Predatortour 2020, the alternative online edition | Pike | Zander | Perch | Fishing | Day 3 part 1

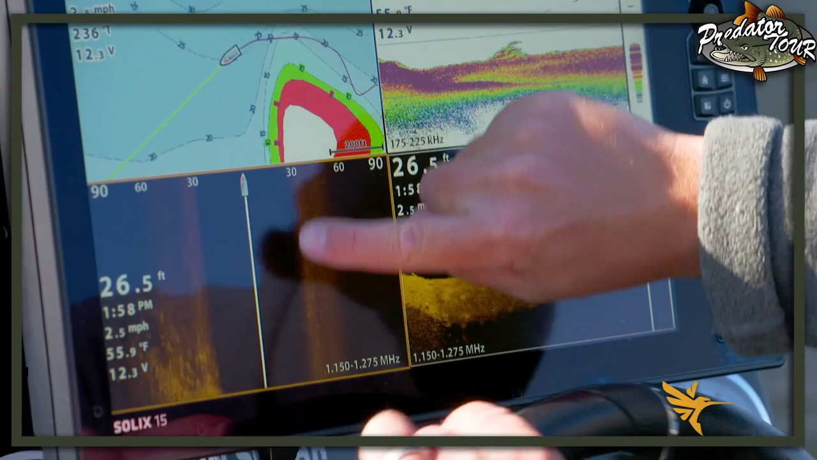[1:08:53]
On screen: depth 26.5 ft, water 55.9°F, speed 2.5 mph
And the reason why is I can scan water a lot quicker out of my boat with a good set of electronics than I can on the ice.
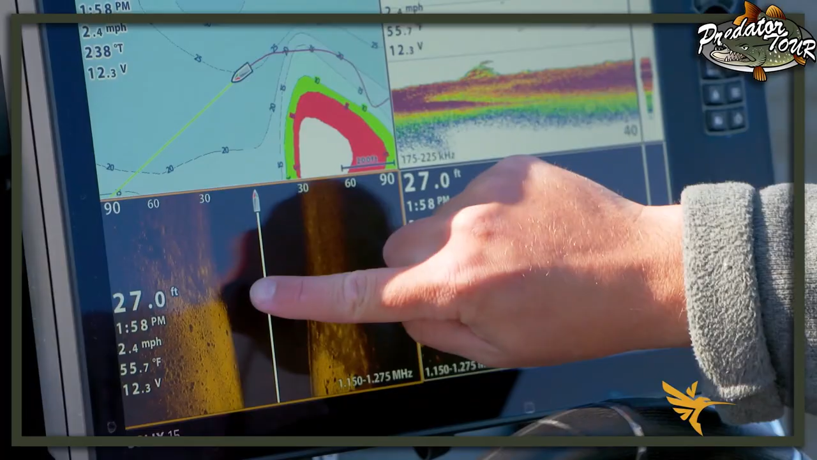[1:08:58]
On screen: depth 27.0 ft, water 55.7°F, speed 2.4 mph
And the beauty is, via a micro SD,
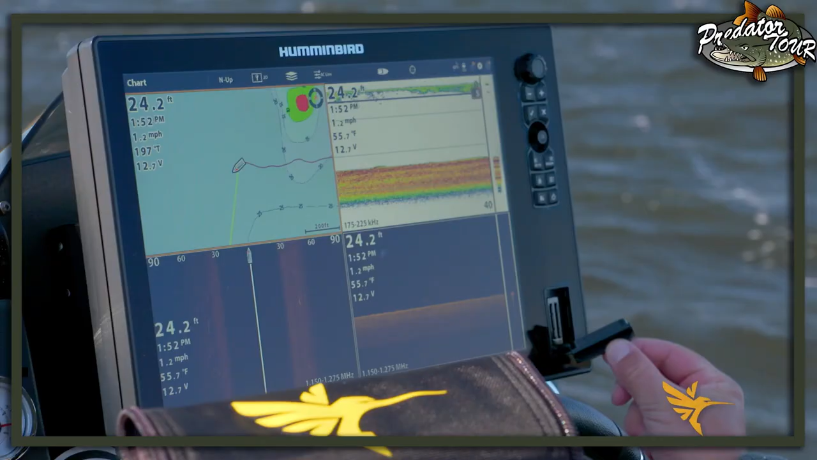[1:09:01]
On screen: depth 24.2 ft, water 55.7°F, speed 1.2 mph
I can transfer information from this unit to this unit.
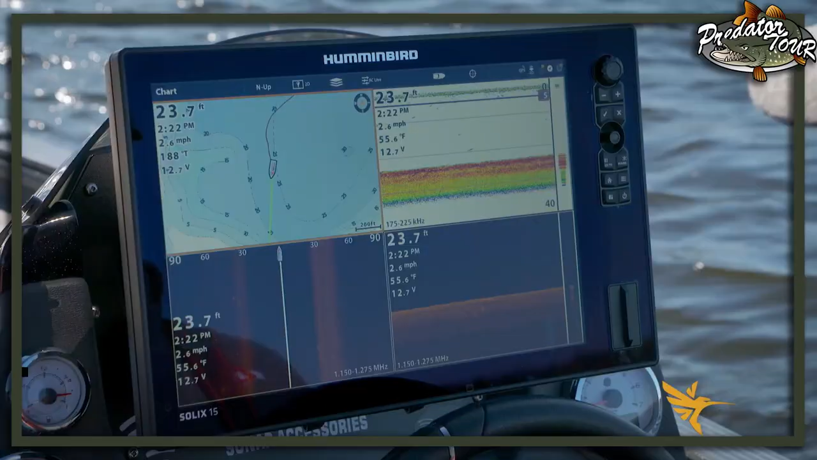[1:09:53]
On screen: depth 23.7 ft, water 55.6°F, speed 2.6 mph
And the beauty of AutoChart Live is you can come in and quickly map a lake that may not have any map data, or in the case of this lake, is not a highly detailed map in high resolution.
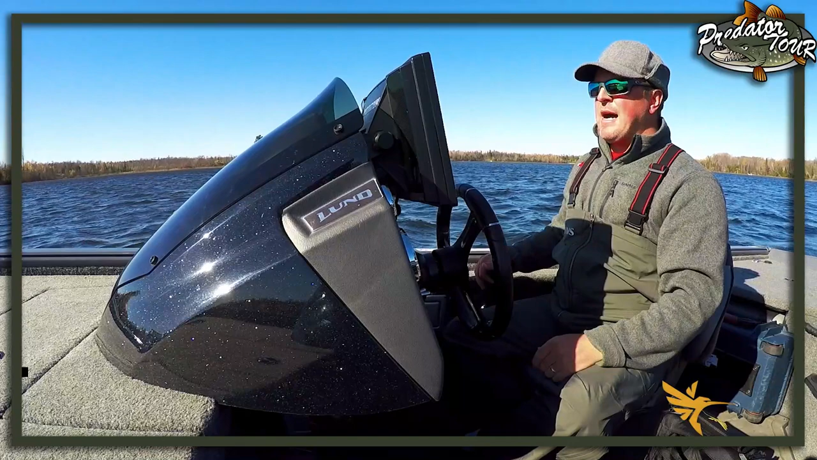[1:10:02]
And the process is super simple with AutoChart Live. On this Solix unit, I'm just changing my active panes by touching. I have chart selected. I'm gonna go ahead and hit chart up here, and then I'm gonna select auto chart live.
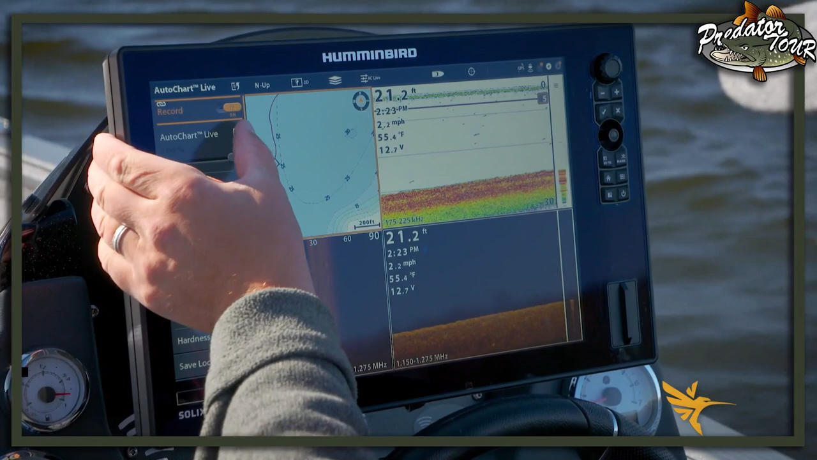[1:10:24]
On screen: depth 21.2 ft, water 55.4°F, speed 2.2 mph
I'm gonna turn this on to record. I wanna display auto chart live, so I'm gonna hit that checkbox. I have my hardness layer already selected there. Bottom hardness is checked, and I'm gonna go into hardness options,
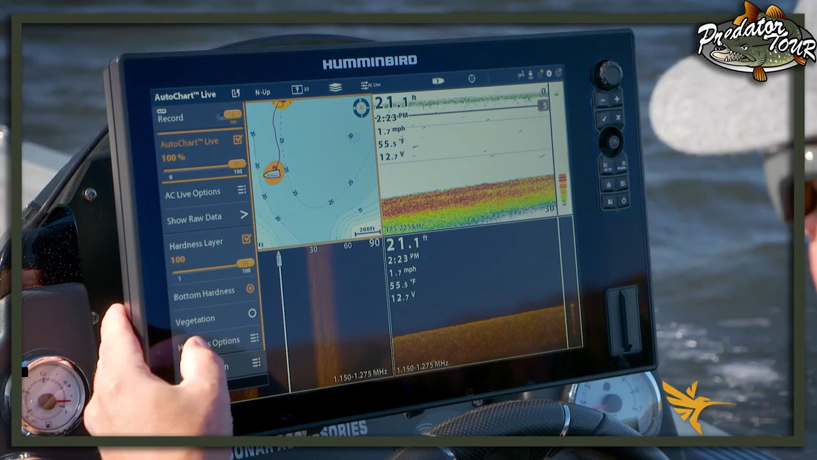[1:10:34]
On screen: depth 21.1 ft, water 55.5°F, speed 1.7 mph
and I wanna make sure the color is what I want. Okay, it's set to number one, good enough. And now we're gonna simply mow the lawn, which is nothing other than just drawing transects across this structure at a nice modest speed. 5 miles an hour is a good starting point. And there you go, my map is starting to generate.
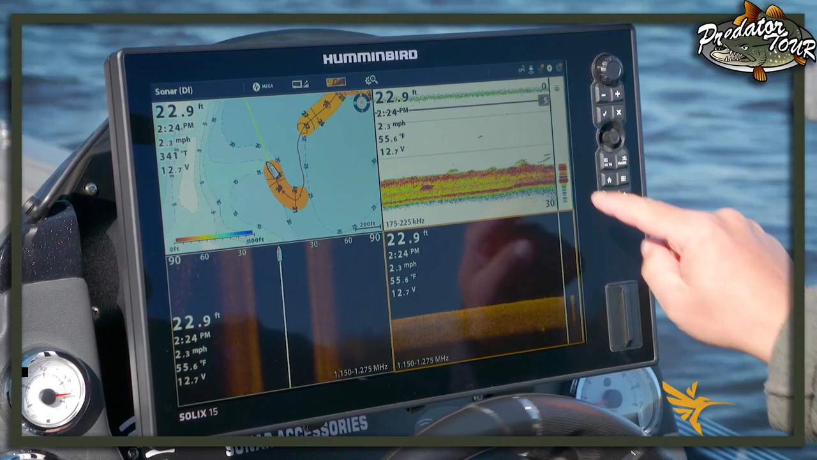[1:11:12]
On screen: depth 22.9 ft, water 55.6°F, speed 2.3 mph
So right here I can see I have bottom hugging fish over the soft basin area. And these are the fish I'm gonna be targeting first ice, just off that existing point. So we're gonna go ahead and drop a waypoint on those fish. And that's as simple as touching the screen with the Solix and dropping a waypoint. Look at the rocks there. Part of the reason this spot is so good, down imaging shows me several fish there, is we're coming onto this rock pile.
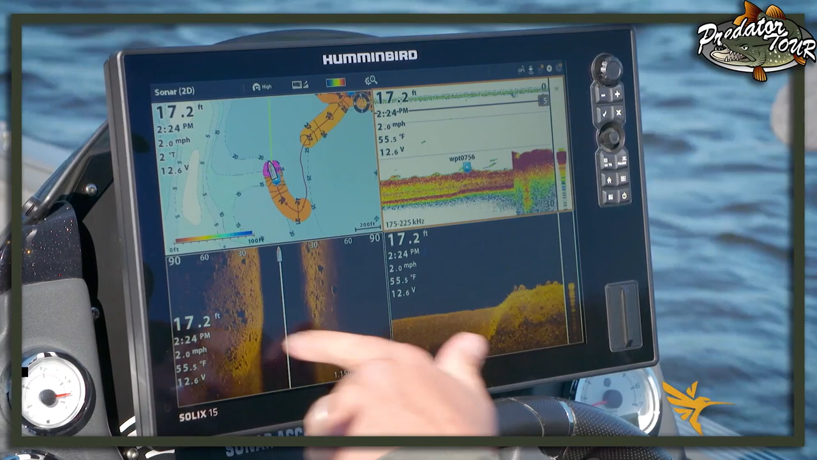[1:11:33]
On screen: depth 17.2 ft, water 55.5°F, speed 2.0 mph
Look at that transition zone from hard to soft. The fish are stacked up there. We got big boulders from fist-sized all the way to great big boulders.
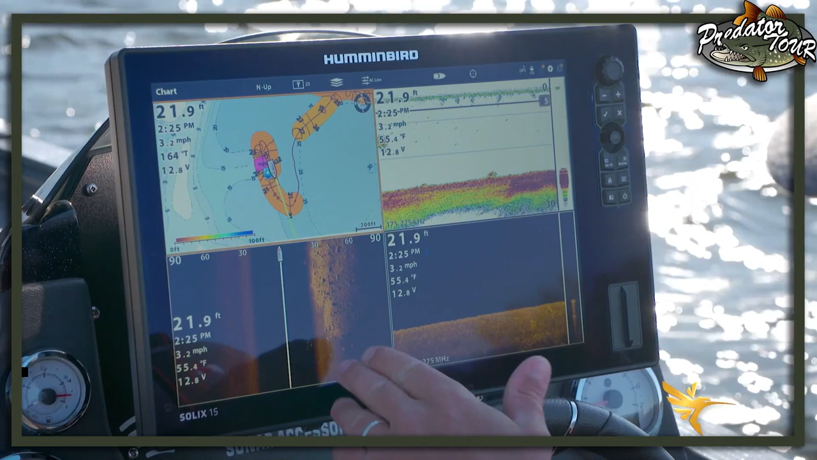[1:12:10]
On screen: depth 21.9 ft, water 55.4°F, speed 3.2 mph
And what I'm seeing here is, just to my right is the rock pile, and off to my left, there is no rock pile. So I'm on the end of the hard spot.
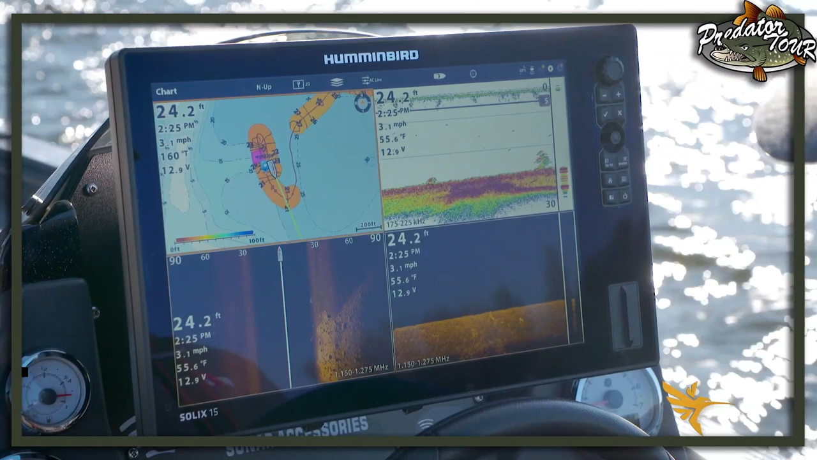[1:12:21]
On screen: depth 24.2 ft, water 55.6°F, speed 3.1 mph
That's important to know. And look at that. Those are the fish I'm gonna be targeting first ice right there. You can see them on DI and actually get a head count on the number of individuals down there.
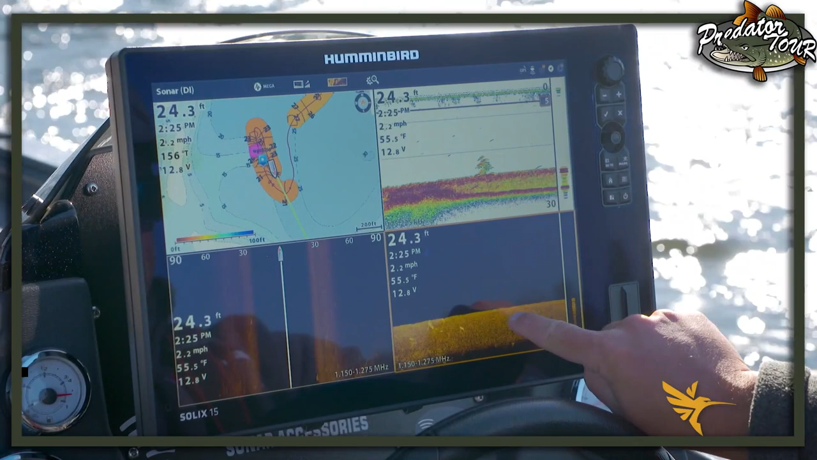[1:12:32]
On screen: depth 24.3 ft, water 55.5°F, speed 2.2 mph
I'm cranking up the sensitivity. There's several fish, I'd say at least a dozen.
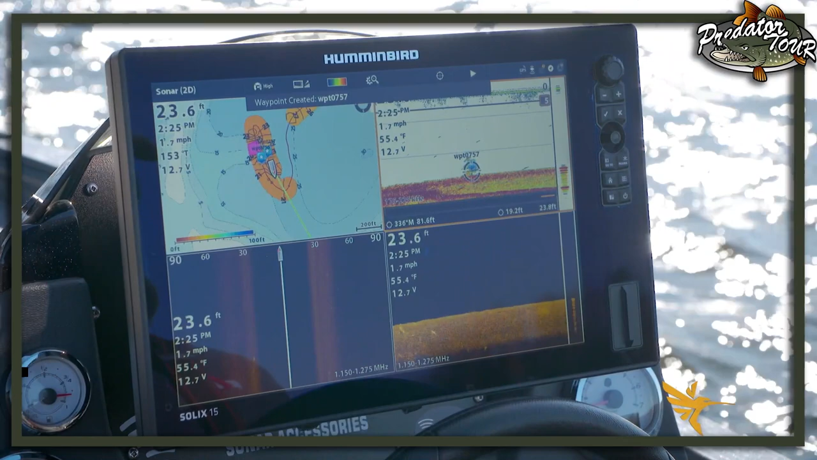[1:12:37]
On screen: depth 23.6 ft, water 55.4°F, speed 1.7 mph
So I'm gonna go ahead, drop a waypoint on those fish. I'm gonna go back and target those fish first ice.
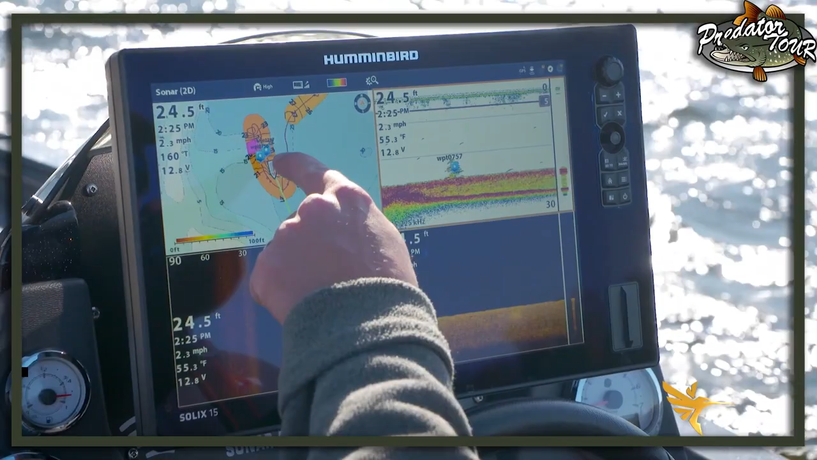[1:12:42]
On screen: depth 24.5 ft, speed 2.3 mph
And we're gonna catch them. And we're gonna have this map with us, and we'll do a waypoint transfer as well.